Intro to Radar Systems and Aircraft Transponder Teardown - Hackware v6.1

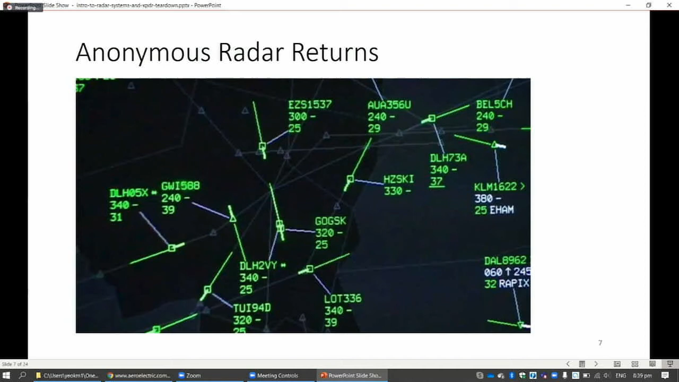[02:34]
then you become the radar operator doesn't really know. Like who is it, what is the system that's reflecting it, right. So this is an issue. Then the next thing is that we cannot get altitude. The conventional radar systems that most civilian radars use, right,